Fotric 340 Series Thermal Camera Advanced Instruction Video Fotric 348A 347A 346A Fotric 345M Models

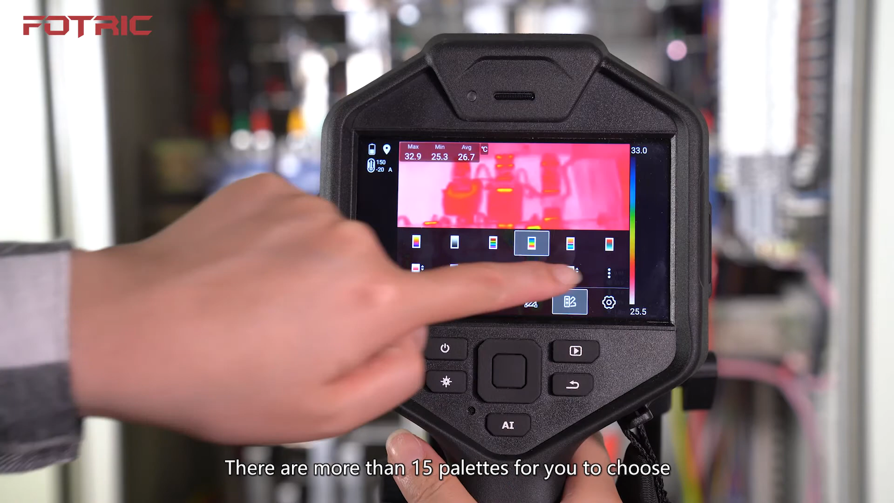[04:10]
On screen: max 32.9°C, min 25.3°C
than 15 palette for you to choose Include iron, grey, rainbow,
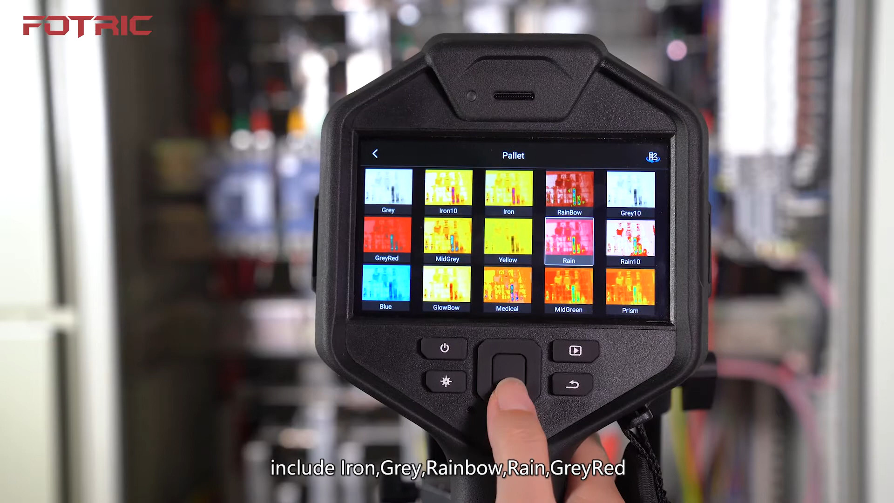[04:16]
rain, grey red and the FOTRIC patent Magic Thermal palette By one touch click,
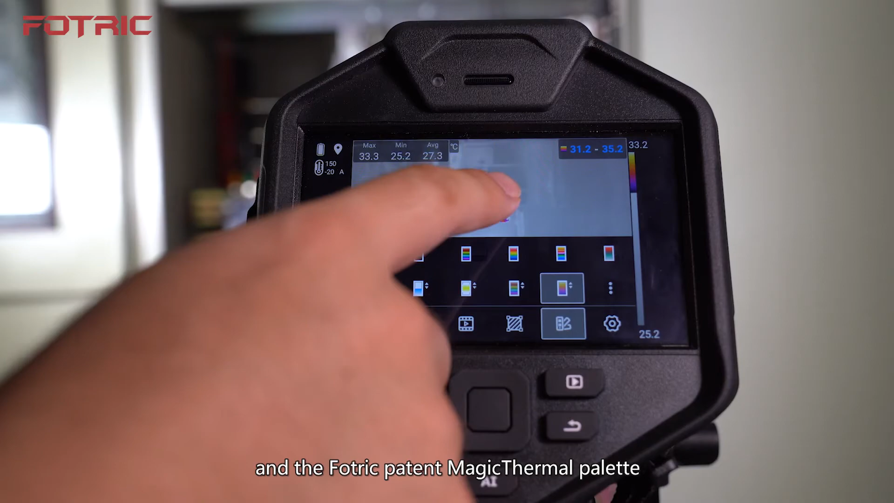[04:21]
On screen: max 33.3°C, min 25.2°C
it can strongly enhance a specific area's multi-color
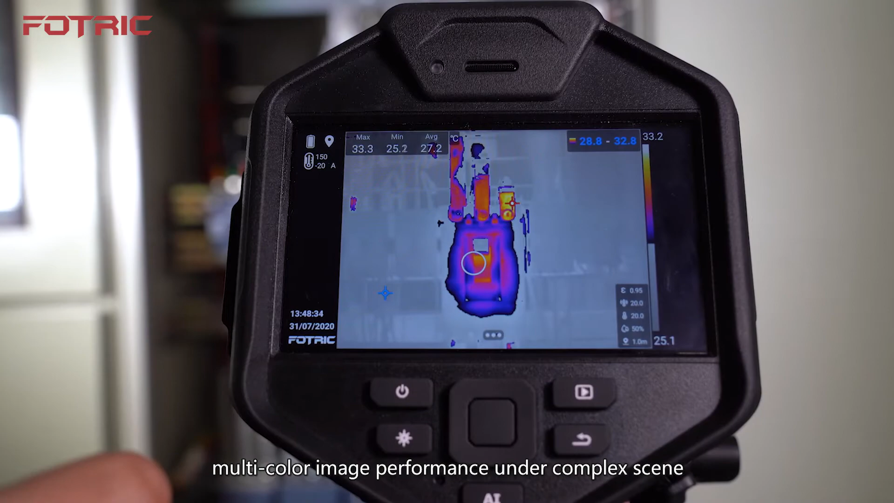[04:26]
On screen: max 33.3°C, min 25.2°C
image performance under complex scene While other areas are displayed in
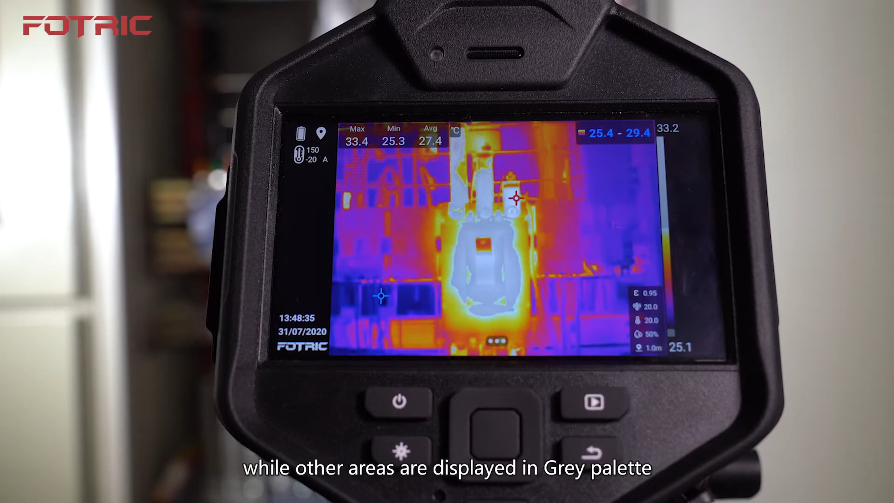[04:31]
On screen: max 33.4°C, min 25.3°C
grey palette This palette is designed for quickly diagnose at industrial field
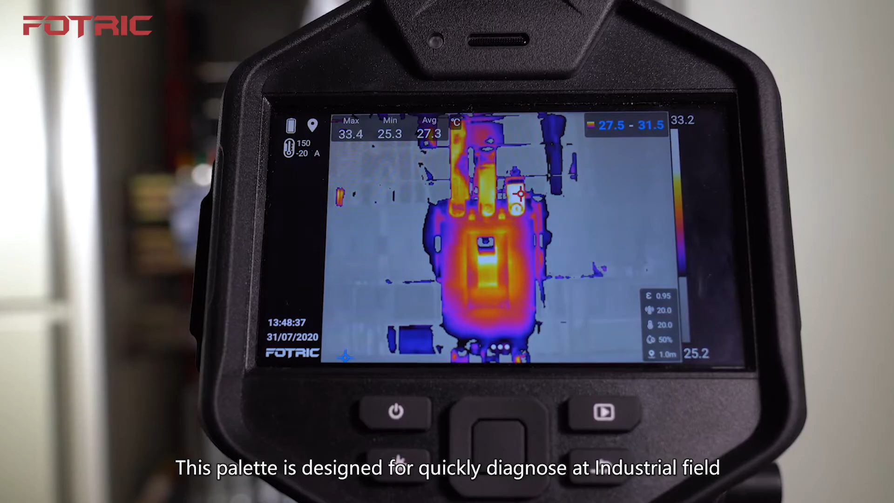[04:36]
On screen: max 33.4°C, min 25.3°C, scale top 33.2°C, scale bottom 25.2°C
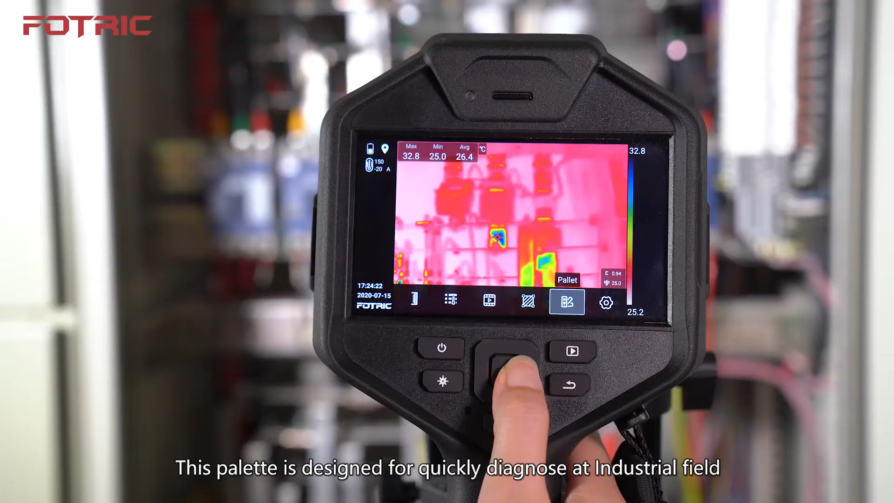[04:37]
On screen: max 32.8°C, min 25.0°C
The right first button is the settings Click to see more The capture mode includes single frame Full radiation video recording
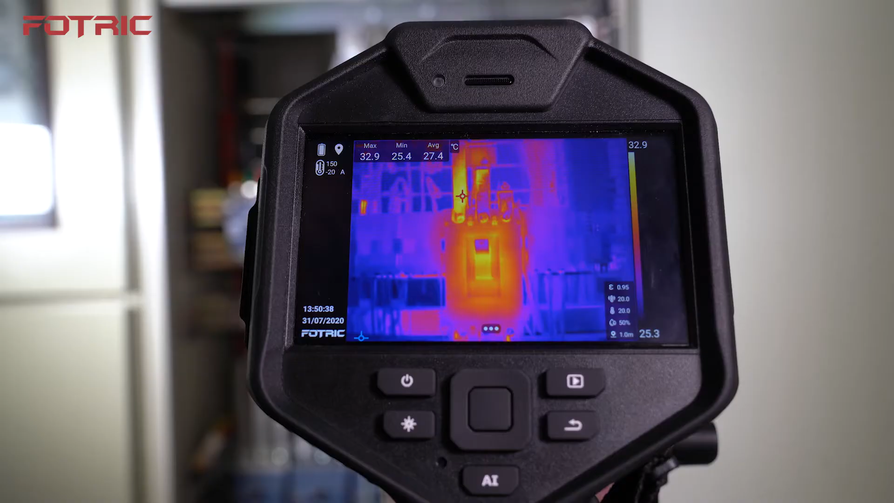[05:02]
On screen: max 32.9°C, min 25.4°C
In capture interface Long press the AI key to program switch functions
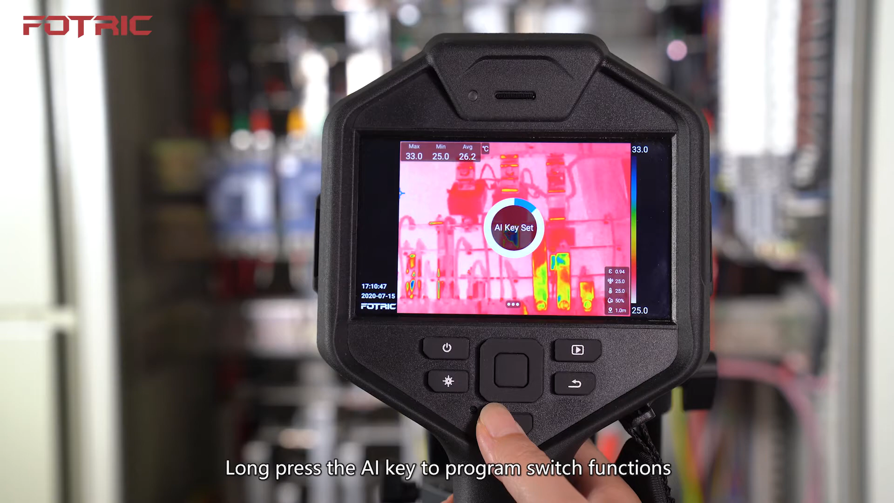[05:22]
On screen: max 33.0°C, min 25.0°C
Include favorite Voice annotation Text annotation Tag and QR tag
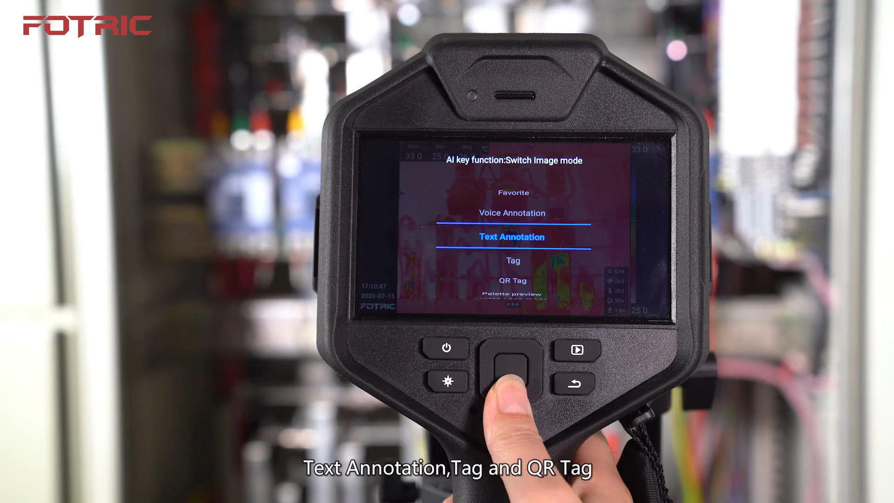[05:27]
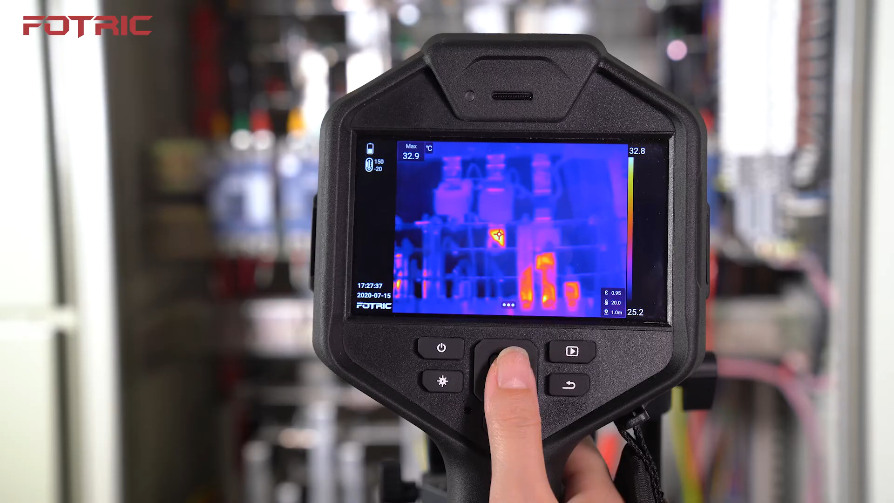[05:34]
On screen: max 32.9°C
After the image or video is captured We can press the gallery button to review and analyze Searching files by pressing direction keys Click confirm button to analyze Delete Filter favorite or tags
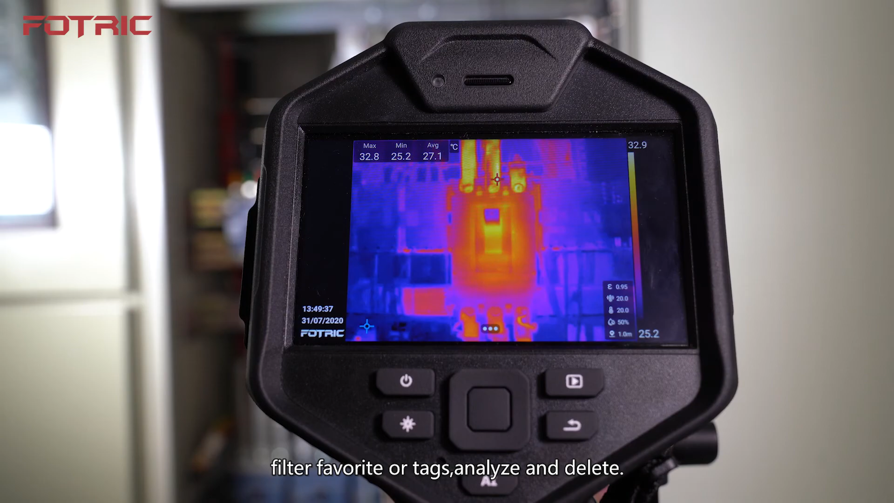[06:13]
On screen: max 32.8°C, min 25.2°C
You can delete one file or multiple files All the files can
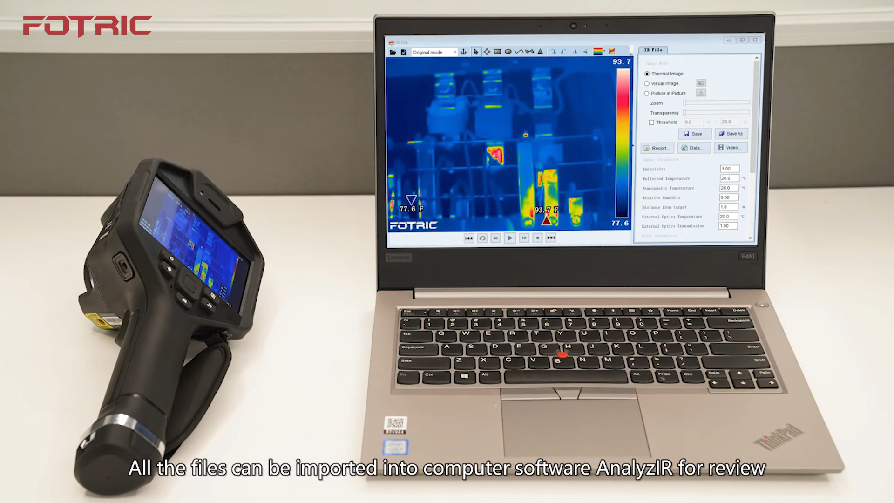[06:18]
be imported into computer software Analyze IR for review